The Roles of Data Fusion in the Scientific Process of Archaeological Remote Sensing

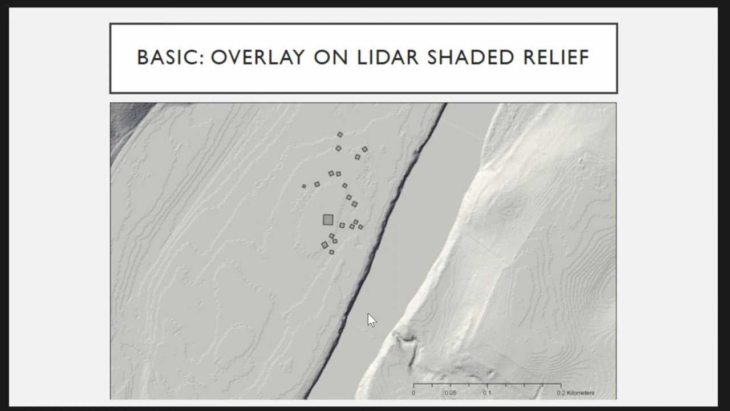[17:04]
But there's a slight rise right here And there's another rise down here And we know from other sites in the region That there is a pattern of village And then abandonment And then reoccupation a little bit further downstream So that makes me want to go down here And expand my survey down here To see if there's another village down there And so I went with my GPR GSSI-SER4000